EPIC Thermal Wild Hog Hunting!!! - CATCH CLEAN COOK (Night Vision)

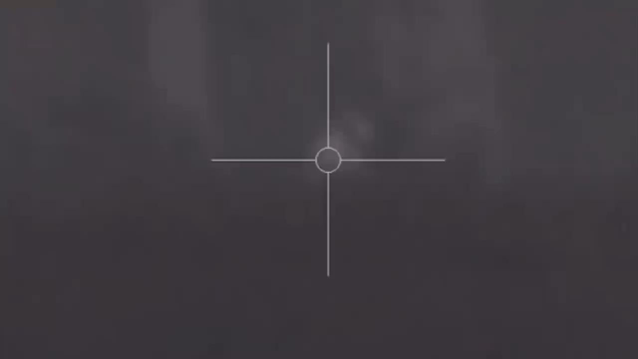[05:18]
Dropped him, dude. Try to shoot another one.
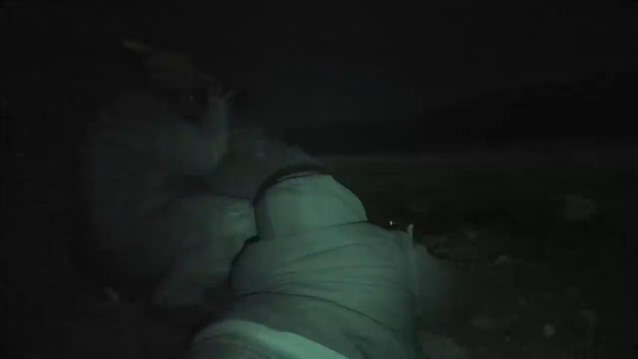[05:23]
Shoot that big one. Right there. Right or left? There. Left. Right where you shot yours. He's standing behind it. Can't see you.
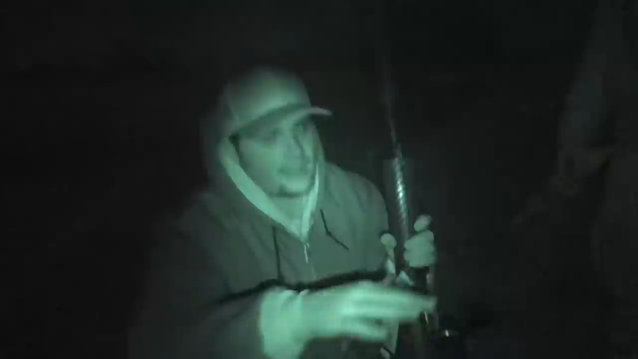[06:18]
Yeah. But all right, let's go check it out. Oh, I think a perfect size eating one, dude.
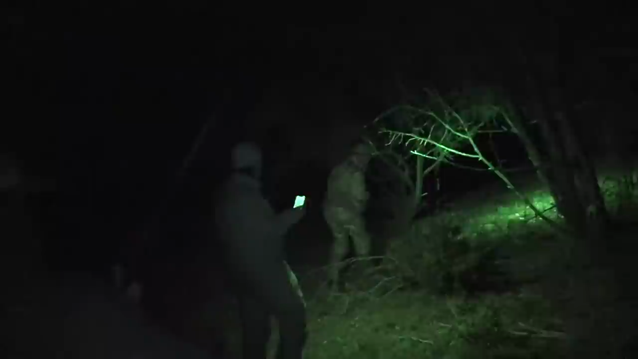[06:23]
Heck yeah. Oh, there we go. Heck yeah, dude. Oh my gosh. That's perfect size eating pig. That'll be perfect. That was good.
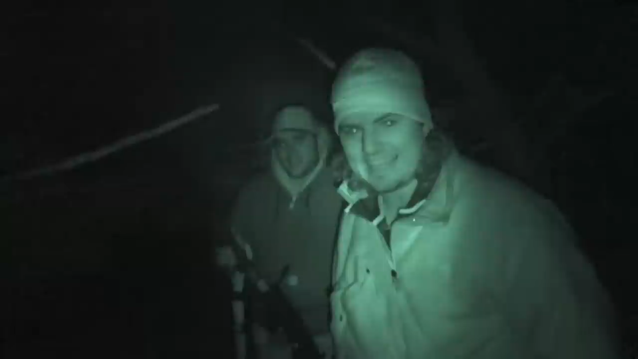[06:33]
That was funny. It's like, that was a lot more of a hunt than you expect hog hunting. Hog hunting is like drive around, like, yeah, this see is him. A, this like, is we a actually like hog hunt. Came and like tracked him for, all, I mean, that's a long walk.
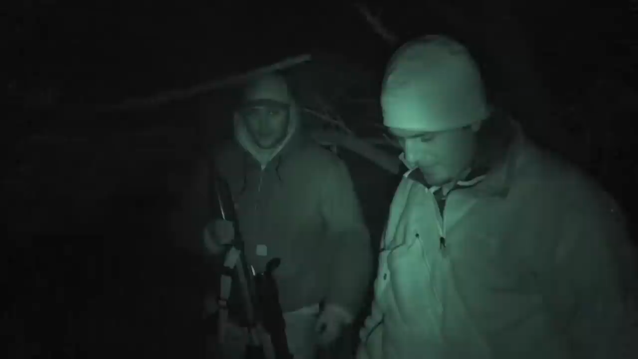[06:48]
As soon as this one passed, it was behind this tree and it walked out. You seriously, you can't get a better eating and pig.
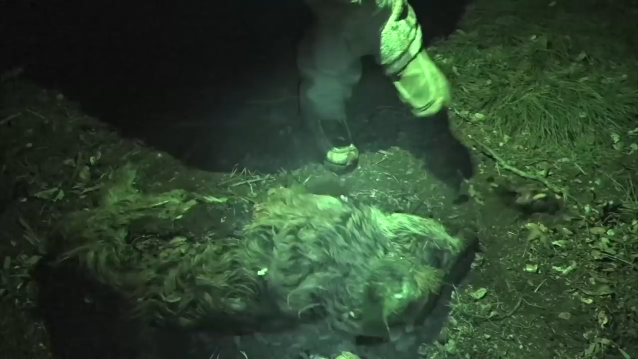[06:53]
And just smoked right it. Heck yeah, dude. First pig down, son. You don't see anything?
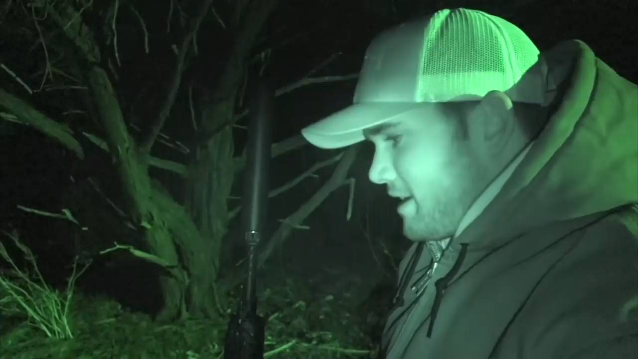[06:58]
That was tough. Did not expect it to be that hard. That was like, it was like stalking like a deer or something. We just chased him and chased him and chased him and chased him. We're also using thermal, so I'm not used to this at all as far as like what it looks like, what you're looking for, how zoomed in you are.
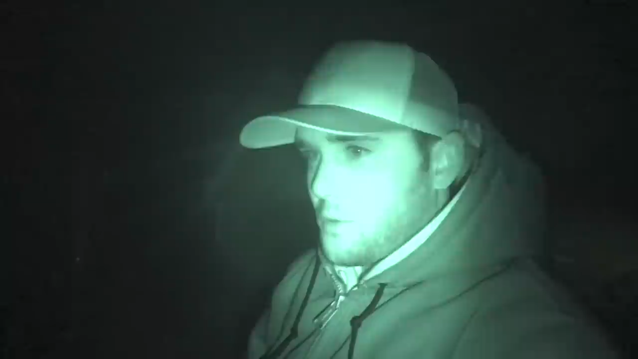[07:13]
Like, I had zero depth perception of how far this pig was. We got the job done. Now it's time to go back, skin it, clean it, and cook it.
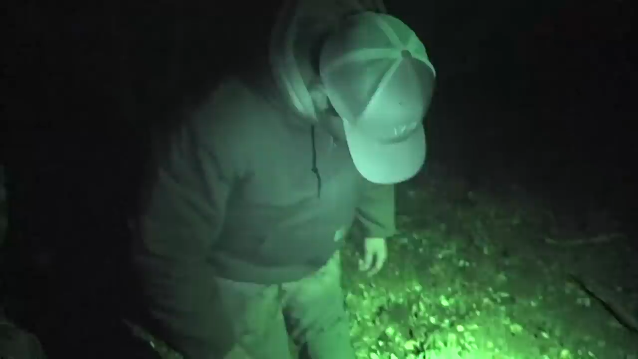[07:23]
Yeah, look at all this. So this is all this stuff where it's all kind of torn up. What do you call it, rut? Yep.
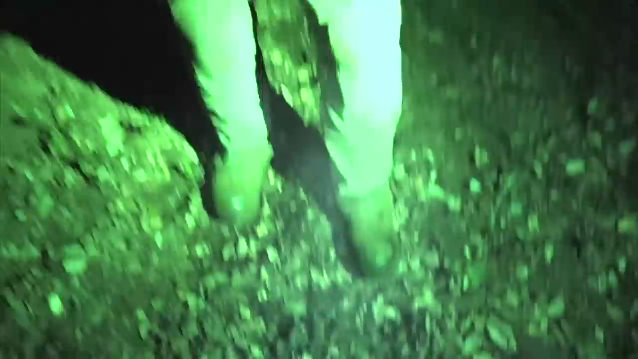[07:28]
Rutting. They've been rutting. Basically, don't they just put their nose to the ground and just go?
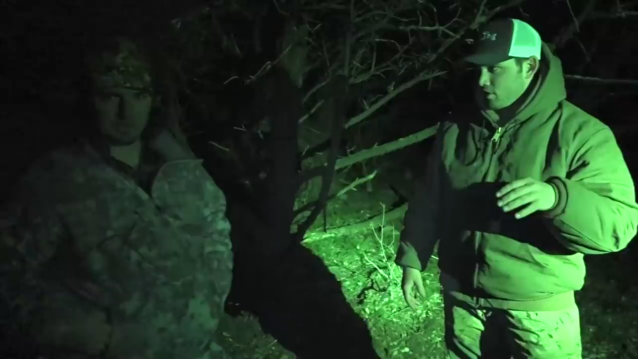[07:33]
Yeah, so we're trying to get all these pigs off this place. When we go to do food plots and stuff for before deer season, it just puts a toll on all your equipment. I mean, they just tear it up. Big potholes driving anywhere you go. Yeah, just showing you guys exactly, literally the damage they were doing as I shot that one. And they're only here for like 3 minutes.